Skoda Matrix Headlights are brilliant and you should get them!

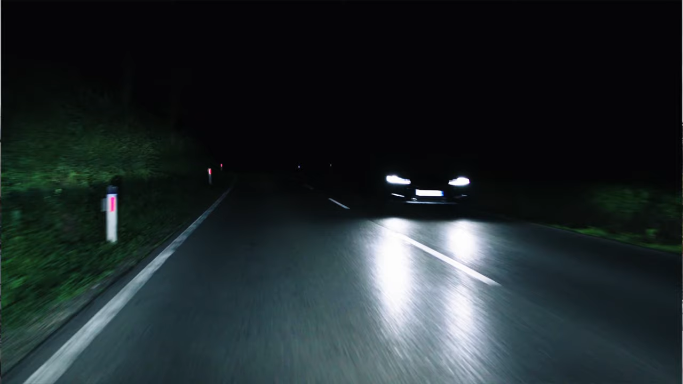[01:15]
But this camera up here is watching the road and it's watching from inside here. So every time it sees a headlight it dims the lights just around that driver.
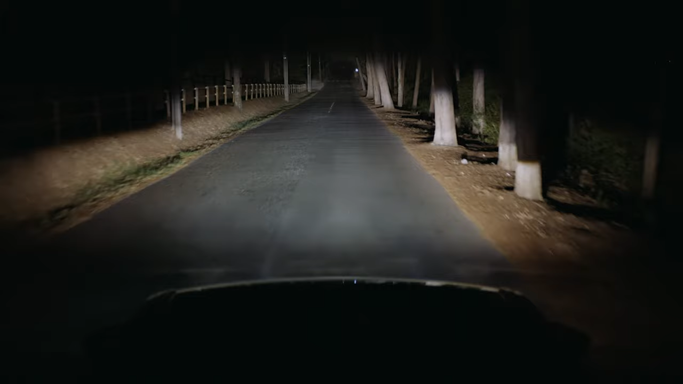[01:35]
So I'm going to show you my footage in a couple of seconds. This is Skoda footage as we're driving on this road here you can see that
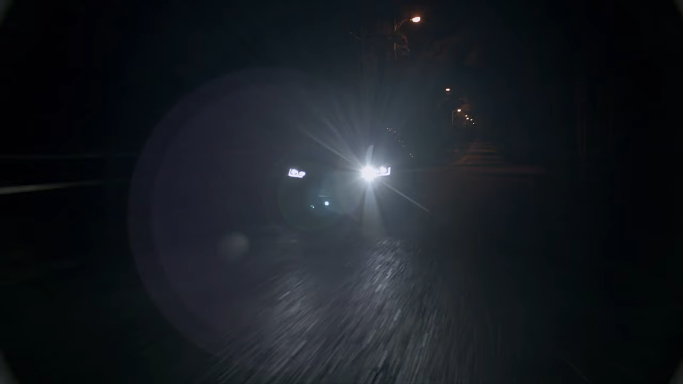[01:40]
as the car comes around the corner it puts that car into a black box
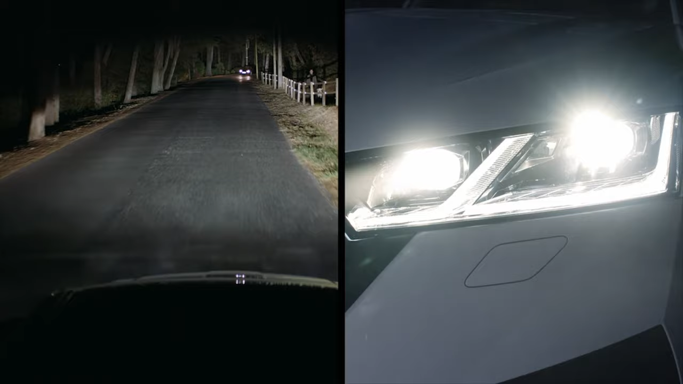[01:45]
so the car oncoming can't see that you have still have full beams on. So let's put that into real terms. This is actually me driving at night time on a dark road.
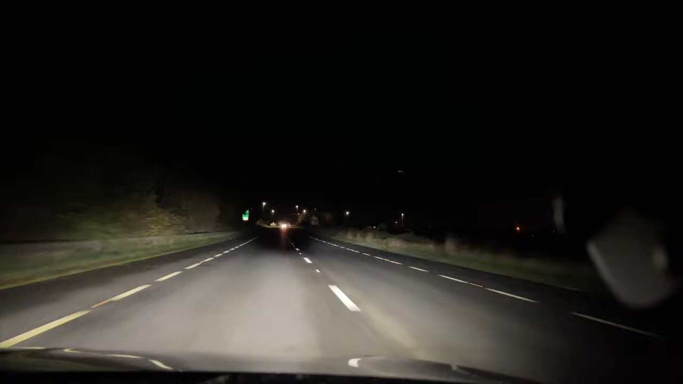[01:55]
You can see the box has appeared around the car in front of me and it follows that car tracking it through the shot all the time while remaining the left hand side of the road full brightness. Now I'm coming into a glary area here you see that the car dips all the headlights and you pass through the roundabout here out the other side and out of the lit area into a dark area and you'll see the headlights will come back on again and as the cars approach on the right hand side of the road the left side is completely lit up
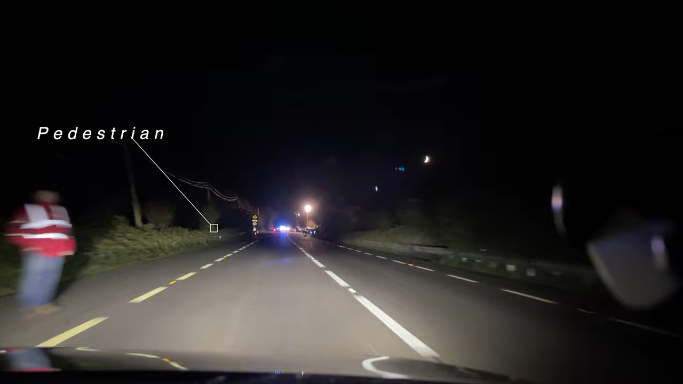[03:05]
what's ahead of us right now which is actually an Irish funeral that we're passing through here we've slowed right down and we have a guard cycle in the middle of the road but I haven't changed anything on the headlights yet the car is
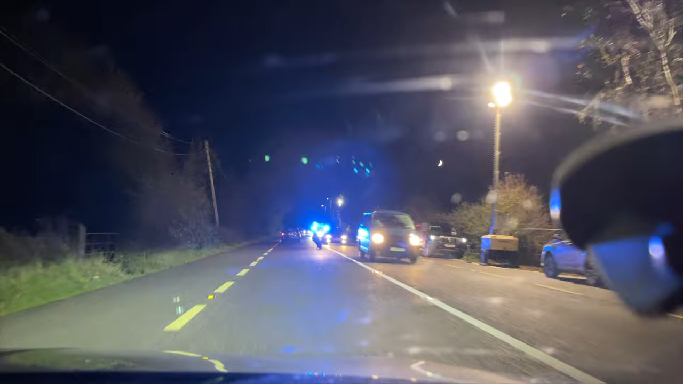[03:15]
doing all of the work for me on the headlights brightening up bits of the road that I can't see particularly in this time of the year this is afternoon here evening time here and there's people milling about and walking around inside the road now the traffic is back up and you'll see the traffic is now in front of me that we are following a car with only a single tail light on it but the car is now bright in both sides of the road around the back of that car you can't see my headlights on I can see the entire road and it's dimming it for the oncoming vehicle it's an absolutely phenomenal system but so subtle you may not ever notice it for yourself